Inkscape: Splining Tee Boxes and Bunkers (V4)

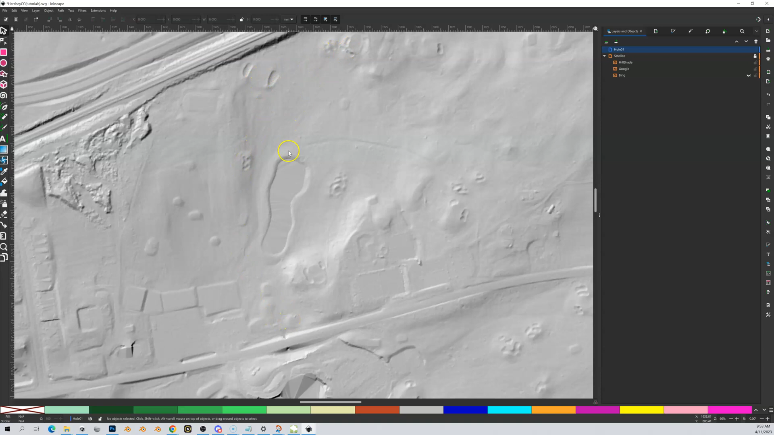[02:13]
And I got some flat areas here. And you can see bunkers actually show up pretty clear on here as well. So hillshade can give you some idea of maybe where some things are hidden. So that's where the hillshade comes in. And it also does some other things which are covered in some other videos.